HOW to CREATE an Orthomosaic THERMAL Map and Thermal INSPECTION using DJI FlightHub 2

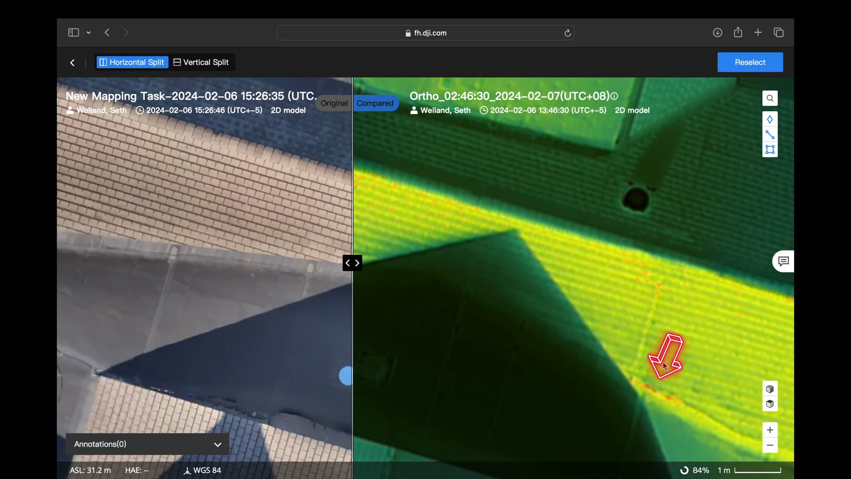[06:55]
areas and then the ortho mosaic with the wide lens to be able to determine its exact location
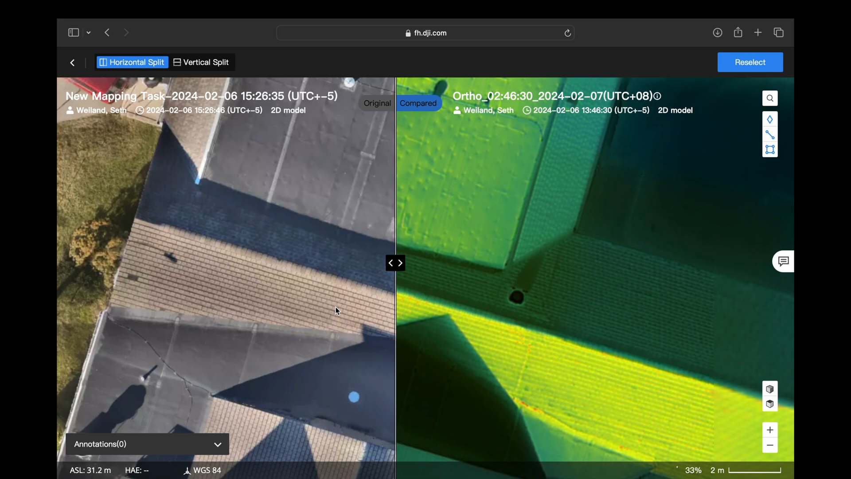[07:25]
be able to do that in addition to having the wide angle ortho mosaic
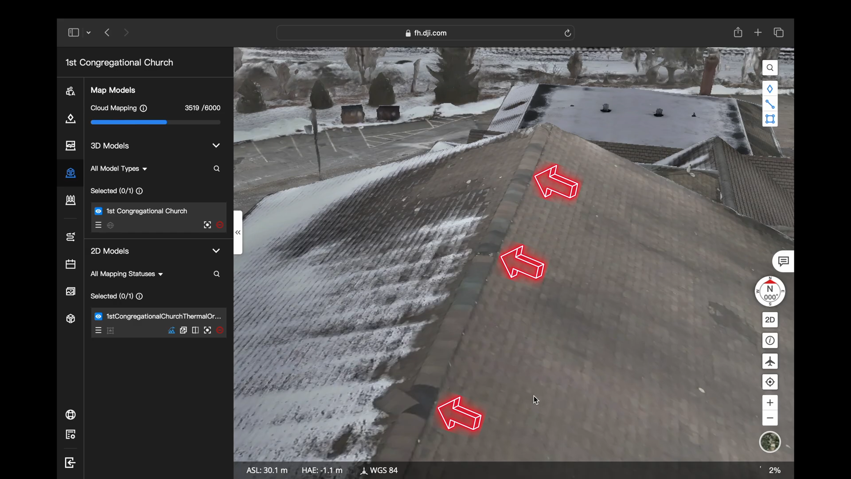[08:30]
we can turn this model zoom in zoom out and using that thermal
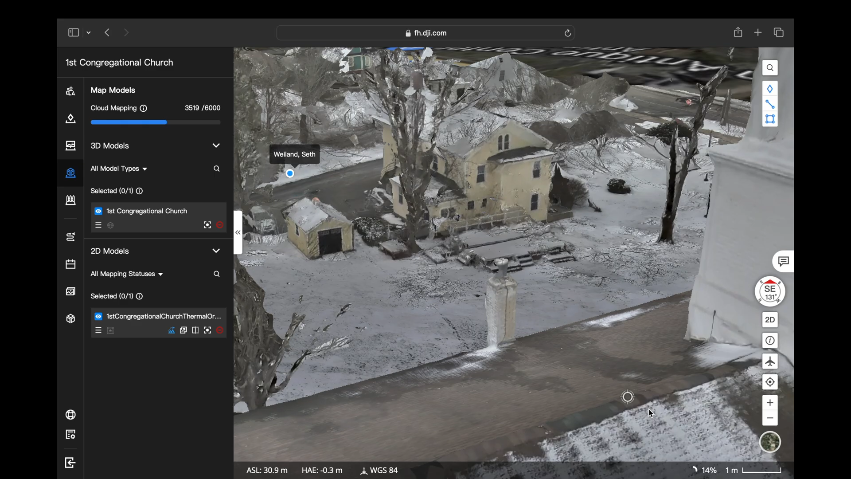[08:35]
ortho mosaic to identify any problem areas we can find where that is exactly
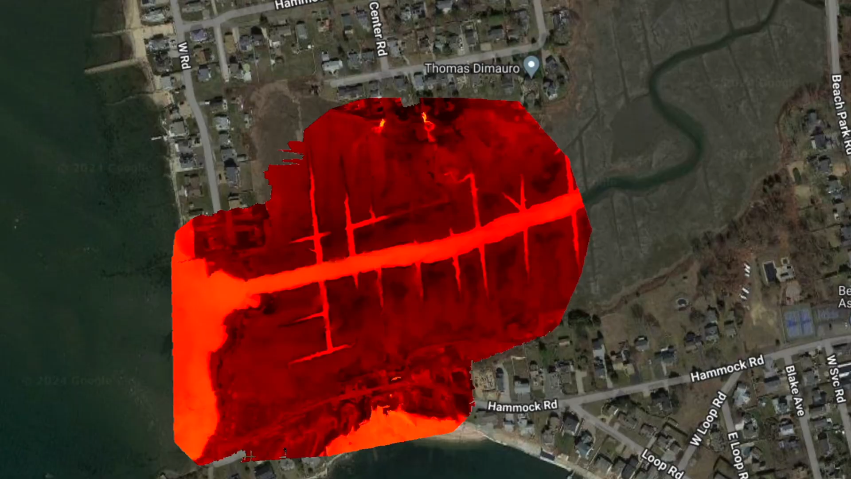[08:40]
this is a large thermal scan i did of a river and marsh area and on the
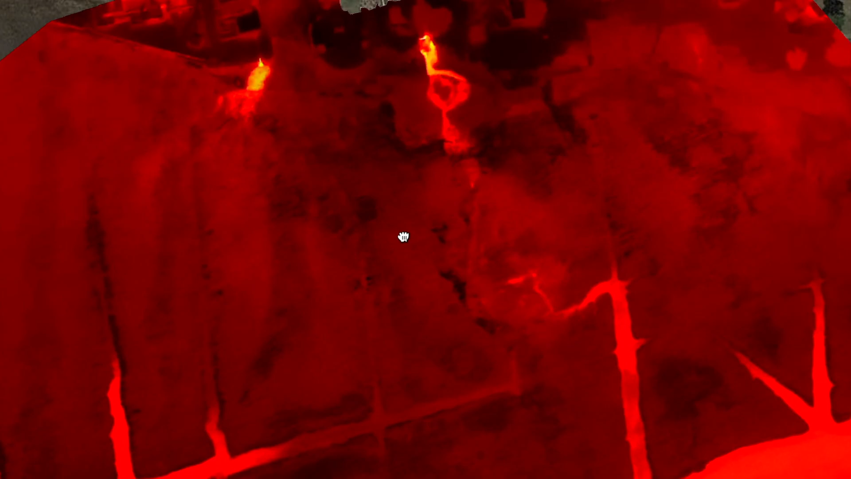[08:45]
edge of the scan you can see that there's two pieces of property that might be experiencing
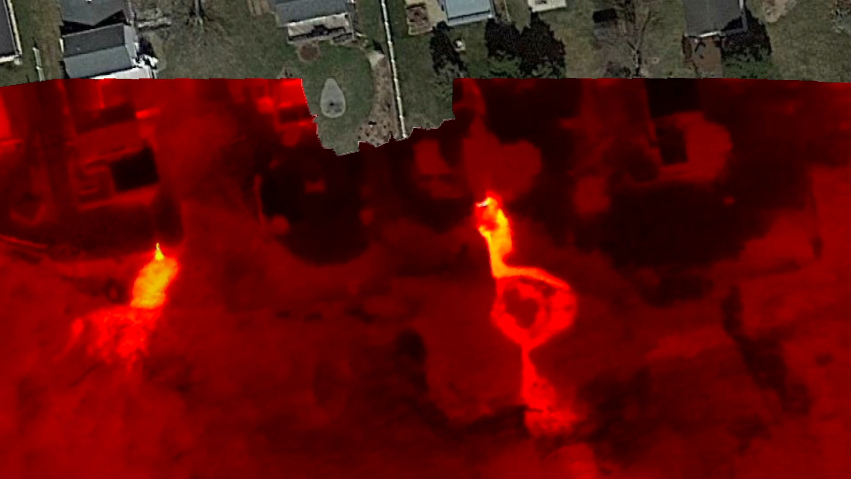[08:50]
some kind of septic issue using a combination of the thermal and wide lenses you can locate and identify any potential problems